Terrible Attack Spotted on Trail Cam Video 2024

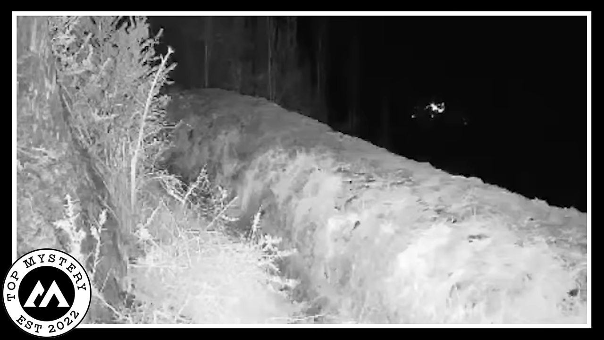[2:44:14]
The video showed a gentle dance as the two leopards strolled gracefully through the crunchy snow. Their big paws made marks, showing they were there in their secret world. They chatted without noise, eyes shining with an understanding.
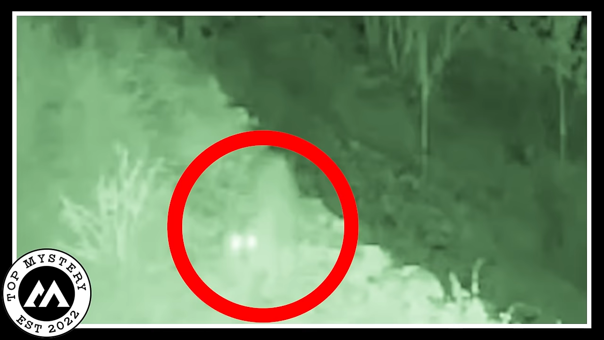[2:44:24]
You could almost hear the wind whispering about their night adventures.
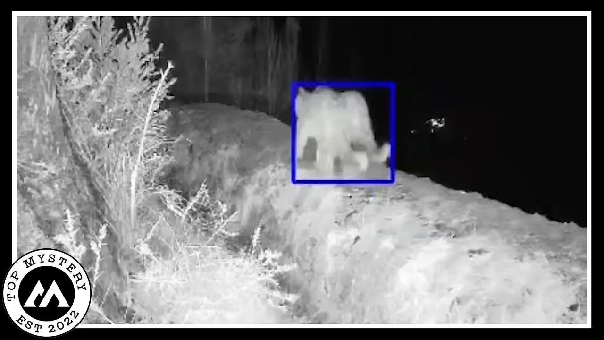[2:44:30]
Sometimes the pair stopped, heads turning together to check out their snowy land. Their tails wiggled with excitement, or maybe caution. The camera, hidden like a quiet watcher, recorded the unknown story of these charming creatures, adding a bit of wonder to the moonlit night in the chilly forest.
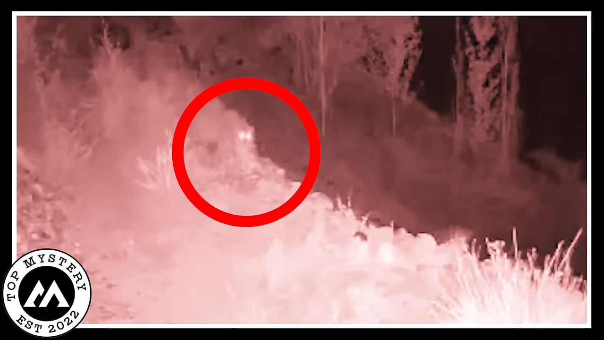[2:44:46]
Bear vs Moose
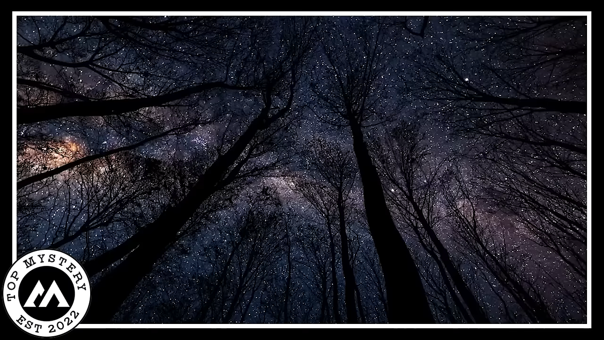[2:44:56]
One night in a big quiet jungle, a strong bear and a big moose had a really tough fight. It was so dark that the moon could barely peek through the leaves. The noise of the fight broke the usual quiet of the forest. The ground shook as the bear's paws and the moose's hooves pounded the earth.
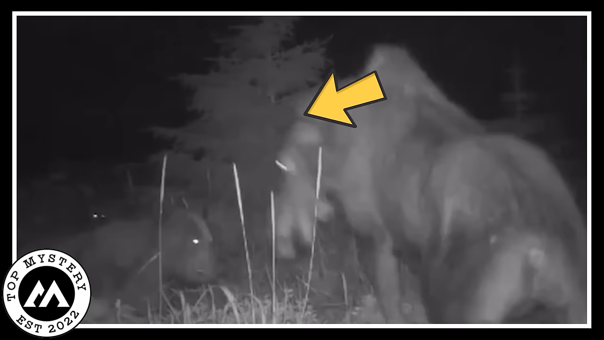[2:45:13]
The fight was so strong that even the shadows seemed to stop moving. Suddenly, a special camera took video of the whole thing. Bright light set moments of the wild fight. The bear made loud roars and the moose stood tall with shiny antlers in the dim light.
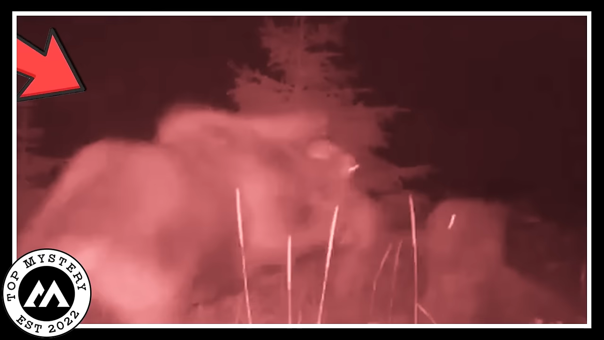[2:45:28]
The video showed how strong and wild the jungle creatures were, fighting to see who was the boss.
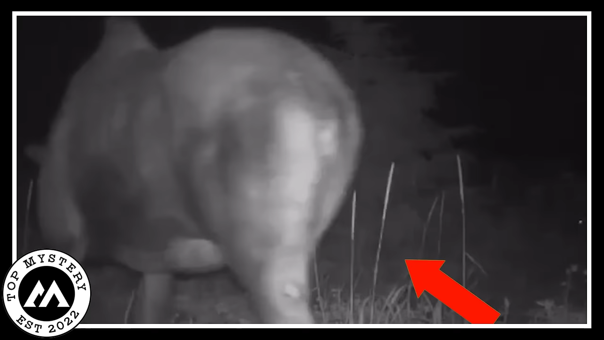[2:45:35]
As the night went on, nothing knew who would win, making it an exciting story hidden in the dark woods. Only the quiet trees and the camera knew the thrilling secret.
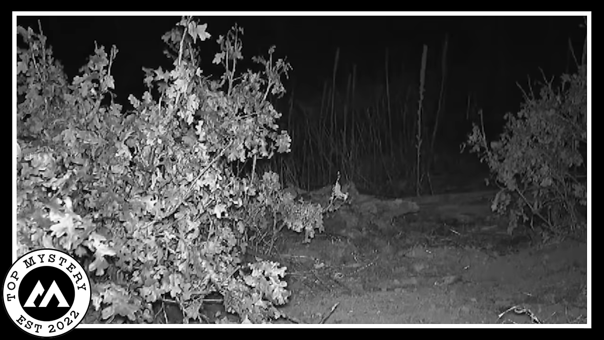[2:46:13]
These little ones played and rolled around, having a fun game of tag among the tall trees. The camera, like a quiet storyteller, took a movie of the enchanting moments. Their small paws danced on the fallen leaves, and their eyes sparkled with the excitement of the night.
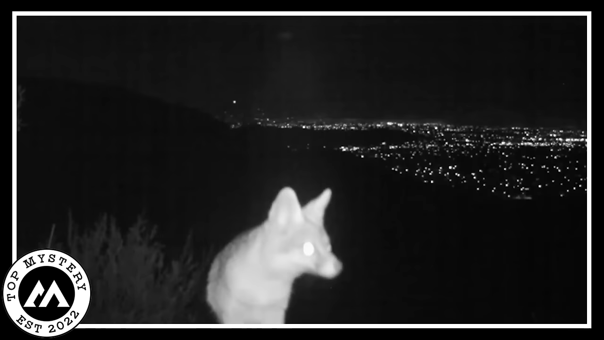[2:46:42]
While the youthful Mountain Napoleons kept playing, the camera quietly watched, saving the magic of the moonlit timber and the sportful spirits having a good time beneath the night sky.